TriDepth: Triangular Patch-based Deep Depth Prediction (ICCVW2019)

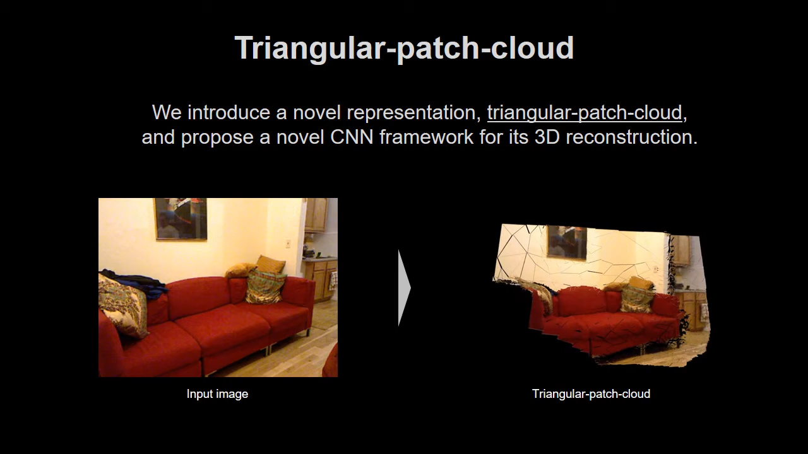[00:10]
and propose a novel CNN Framework for its 3D reconstruction. Generally point cloud representation is used for CNN-based 3D scene reconstruction.
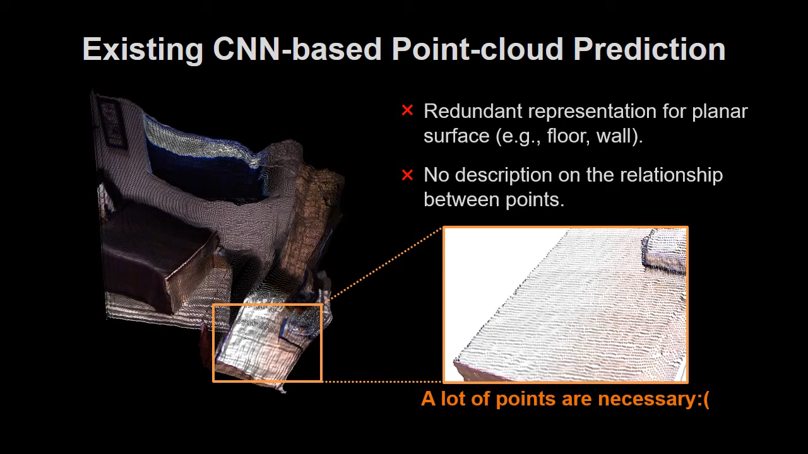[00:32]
One of the representations that can solve these problems is, mesh. Mesh can represent 3D shapes efficiently with surface and textures.
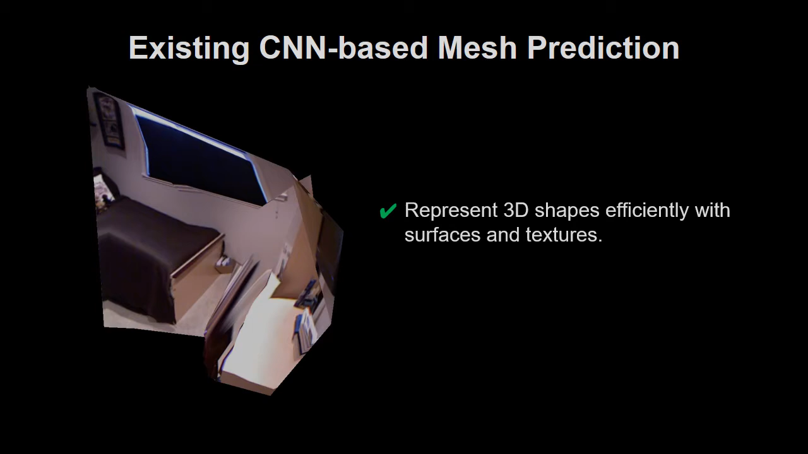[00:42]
But, it's hard to express complex shapes such as general end or scene. Because mesh estimation has been done by the deformation from a predefined mesh. In summary. Point cloud has high expressive ability. But the size is too large and cannot keep textures and surfaces.
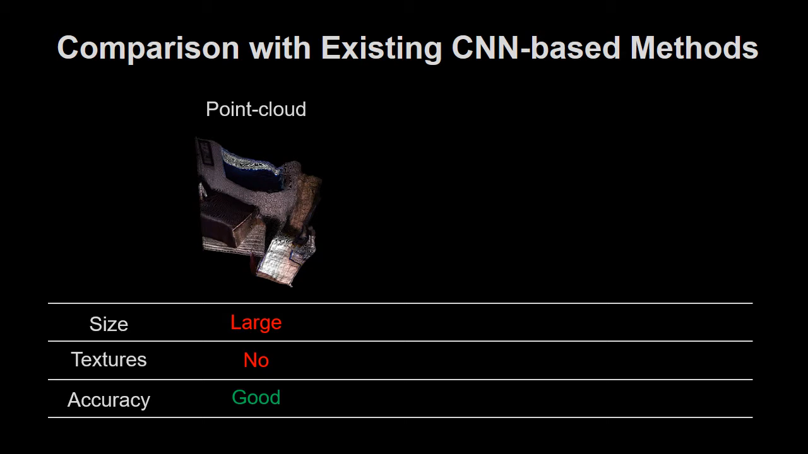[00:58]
On the other hand, the existing mesh is superior in the size and textures than point cloud. But it's hard to express complex shapes. Now we present a new mesh representation that overcomes all of these problems.
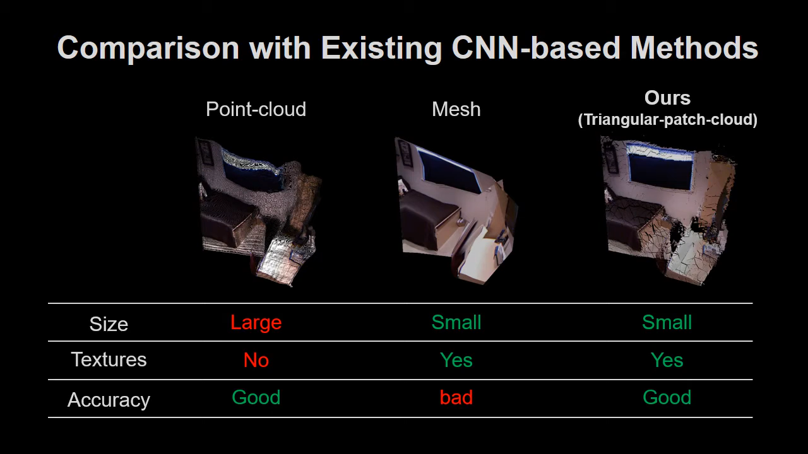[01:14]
That is, triangular patch cloud, composed of triangular patches.
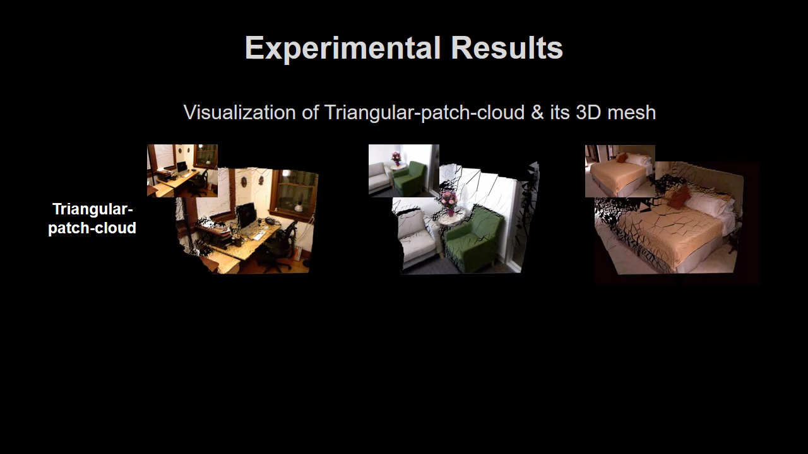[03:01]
One of advantages of our method is that we can easily convert to mesh representation. These are results connecting neighbor patches in our representation. We can obtain very clean 3D structures.
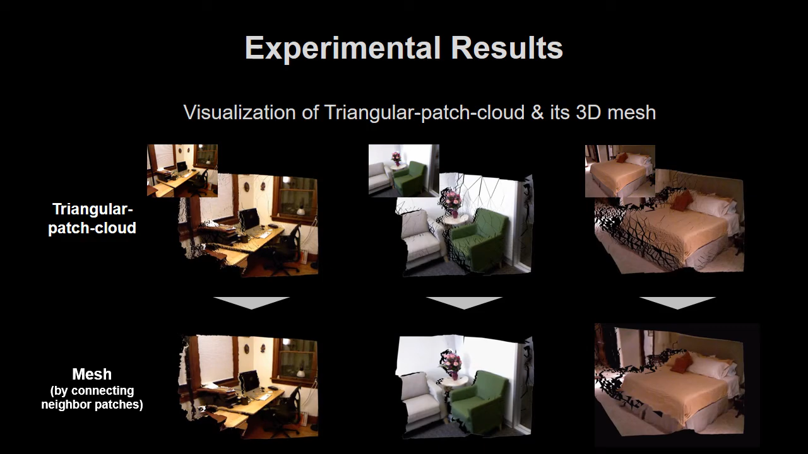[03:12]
These are the 3D scene meshes predicted by our framework.